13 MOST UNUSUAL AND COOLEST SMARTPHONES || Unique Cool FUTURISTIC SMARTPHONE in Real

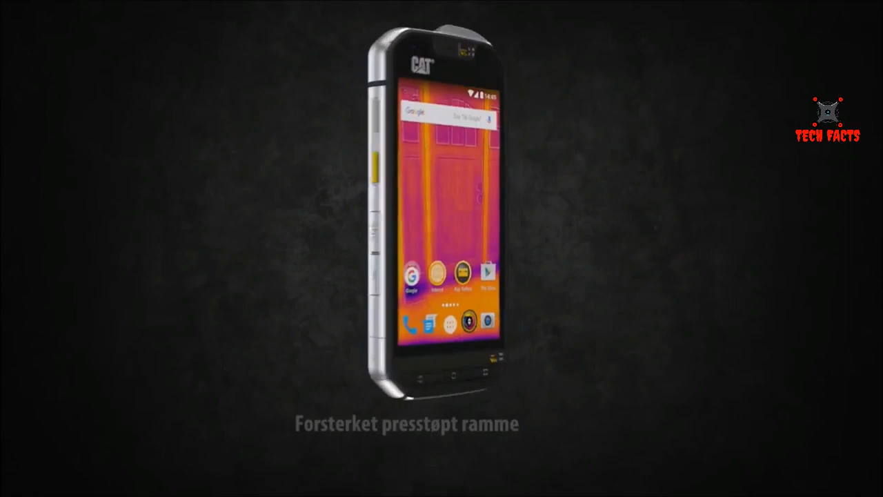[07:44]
दोस्तों ये खिड़कियों के पास उन जगों के पहचान कर सकती है जहां से heat loss
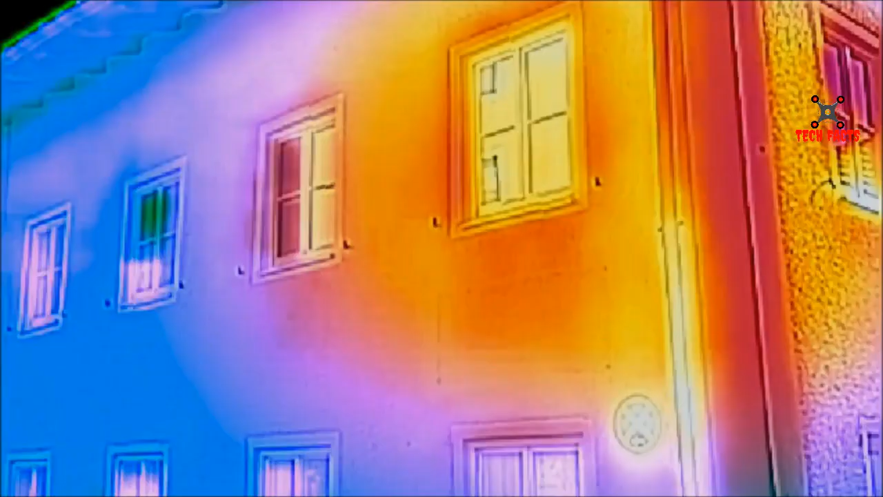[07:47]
हो रहा हो और नमी का भी पता लगा सकती है इस smartphone की कीमत 64,999 रुपए रखे गई है
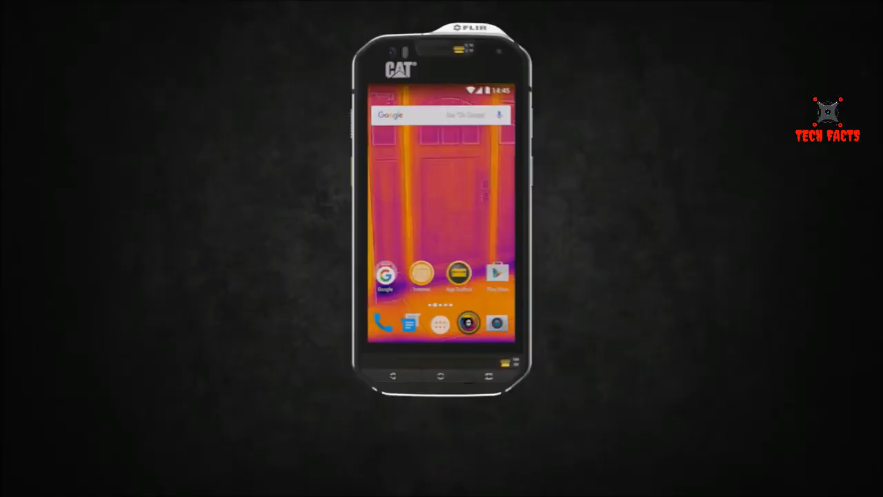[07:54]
इसके specifications
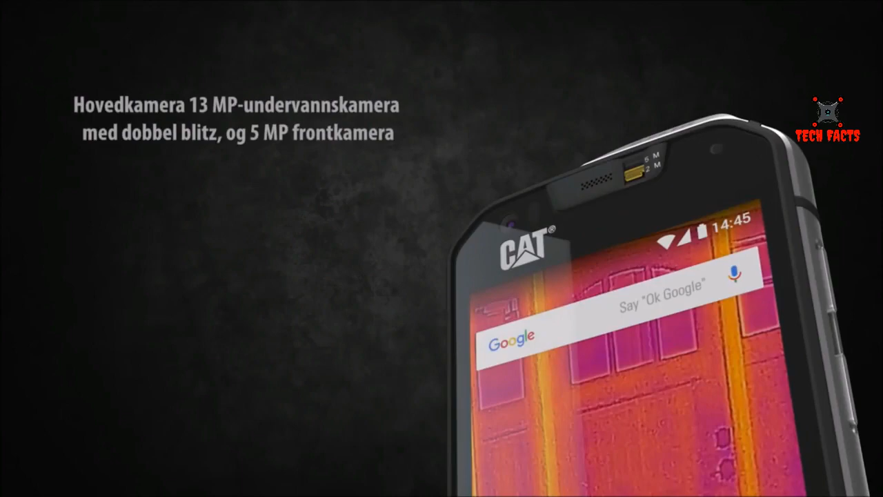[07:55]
पर नज़र डालें तो इसमें 4.7 इंच का HD display दिया गया है जोके Corning Gorilla Glass से
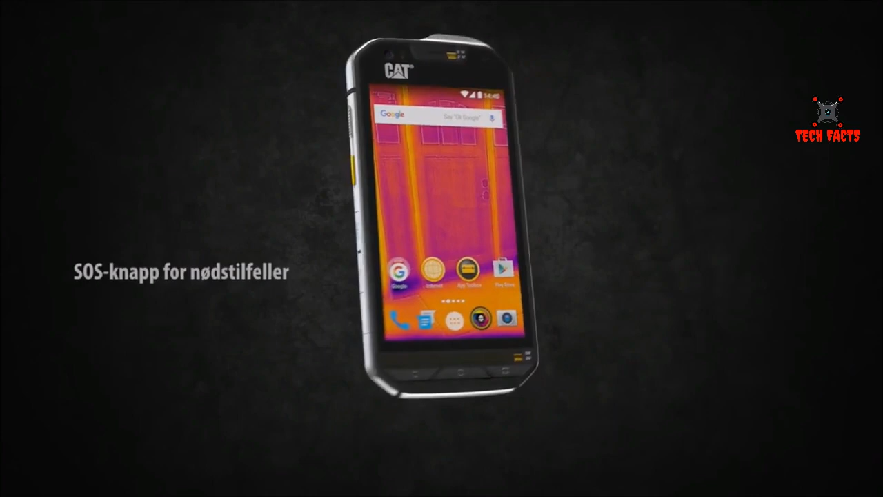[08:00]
coated है CAT S60 में SOS बटन भी दिया
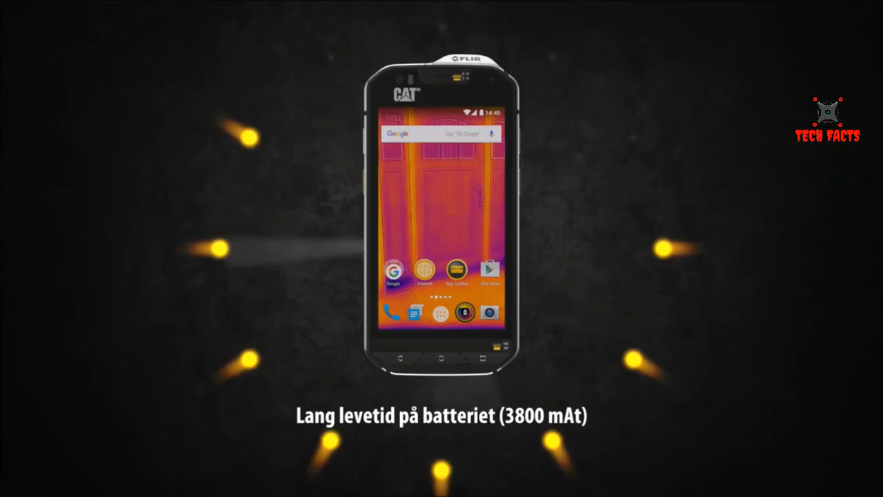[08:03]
गया है जिससे emergency के दौरान कुछ contacts को message किया जा सकता है